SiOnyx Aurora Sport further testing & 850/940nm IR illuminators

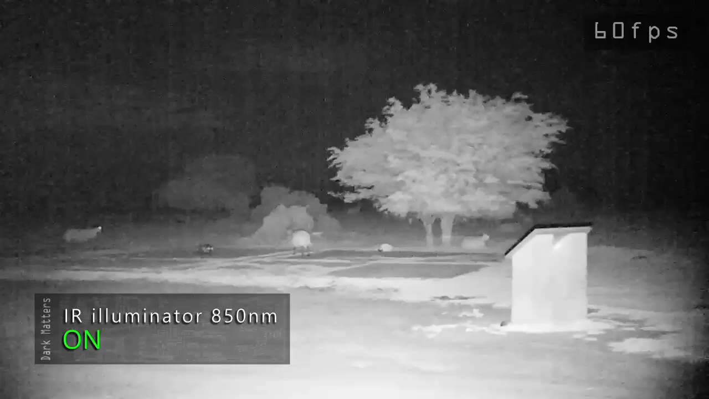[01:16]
Doesn't cause interference with the Aurora Sport.
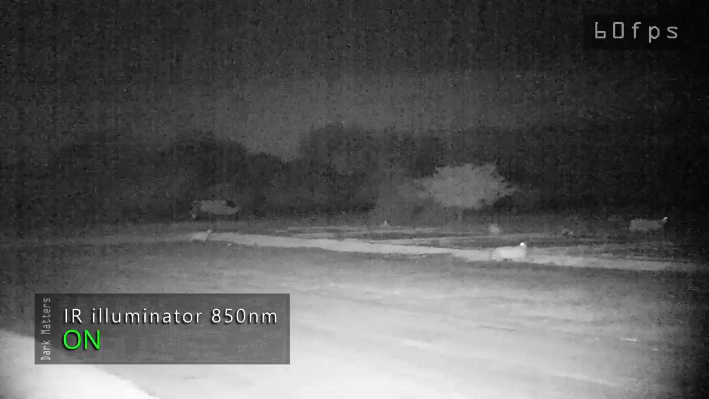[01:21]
Using the grey scale again, tend to vary between that and green.
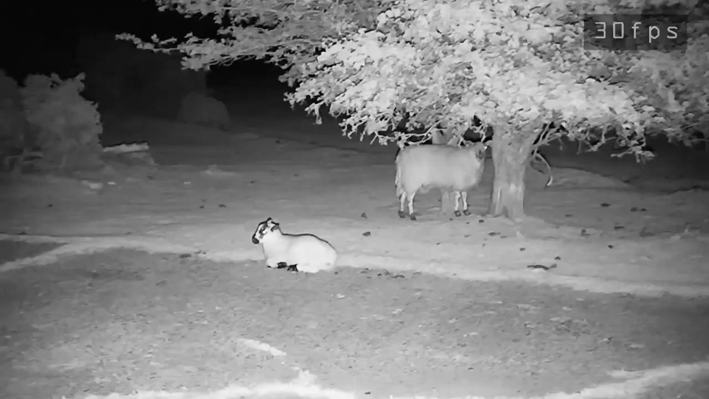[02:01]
Anioms tend to let you get quite close in the dark. It's like they feel like you can't see them. I never do this through the day, as I found out earlier when I first arrived.
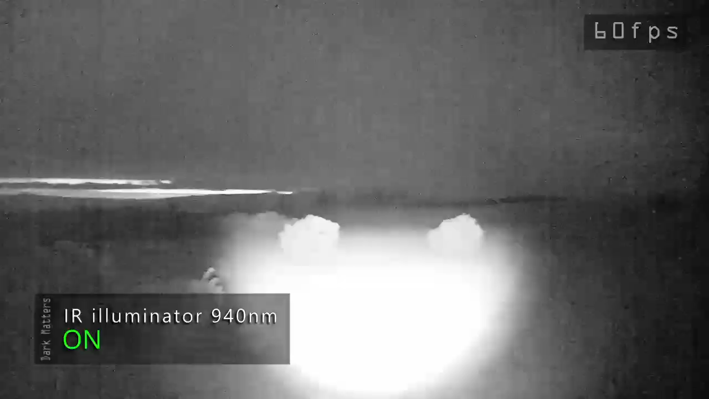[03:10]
Here we are using the 940NM torch to start with.
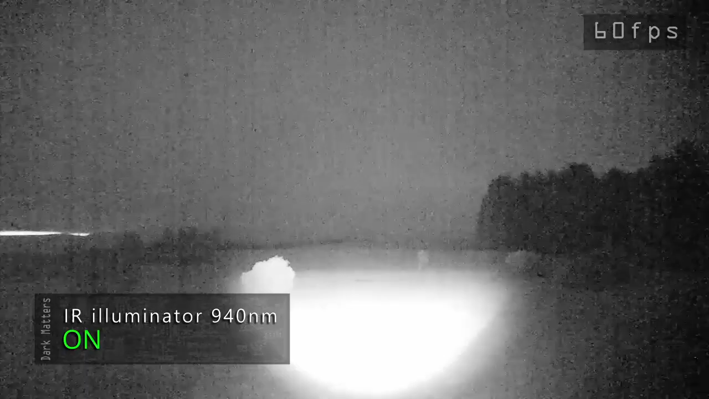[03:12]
You can't see it so much here but it causes horizontal lines of interference using,
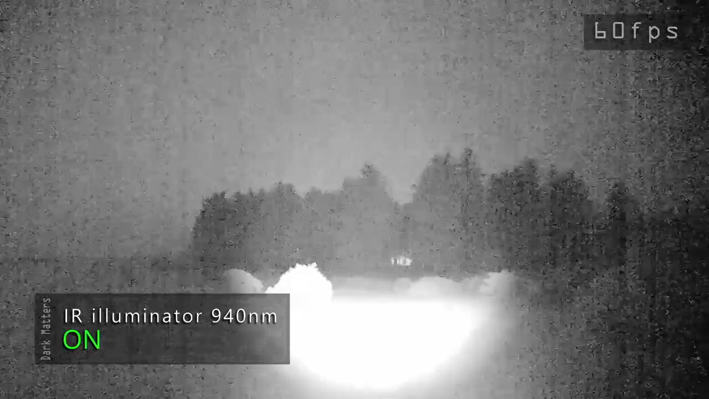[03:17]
well so far, three of the four 940NM torches with the Aurora Sport and the Pro.
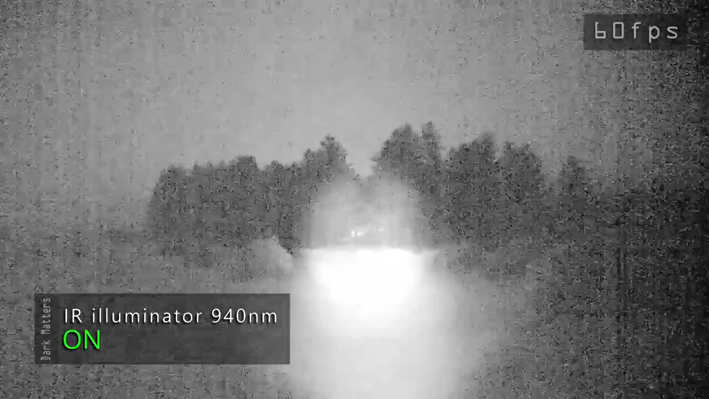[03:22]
Ironically the one I didn't like the operation of didn't cause any interference but I didn't know it at the time.
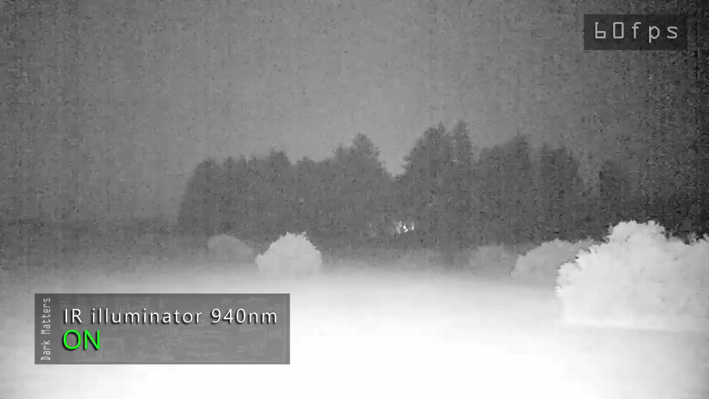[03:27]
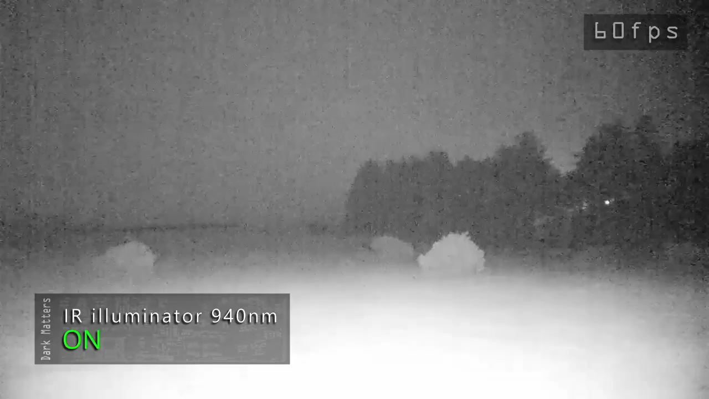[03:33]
That's dialed down the power, as you can see the noise appearing.
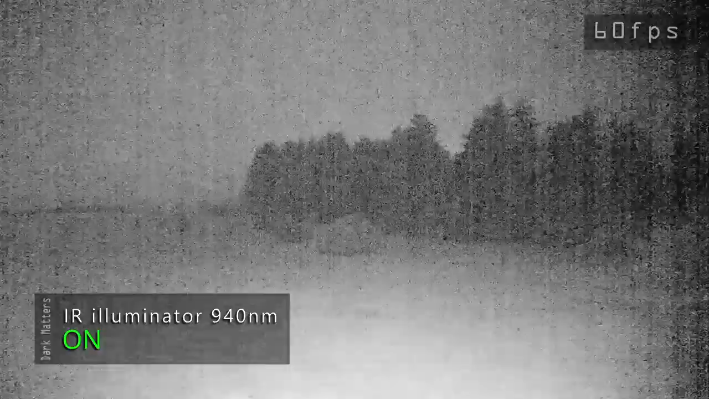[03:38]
Okay then, let's go into the foresty area.
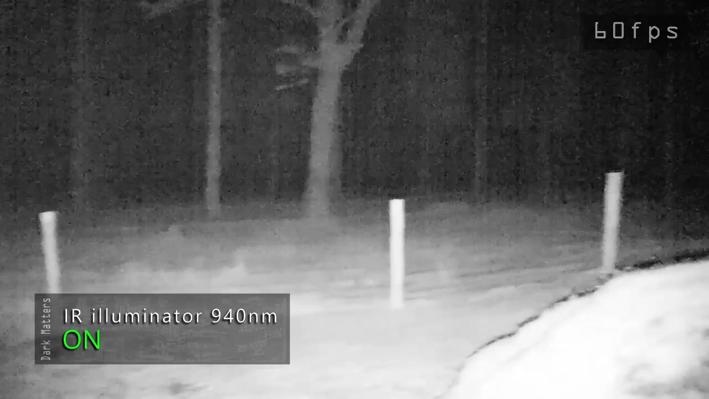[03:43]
I'm sure it'll be fine even though it looks creepy as hell.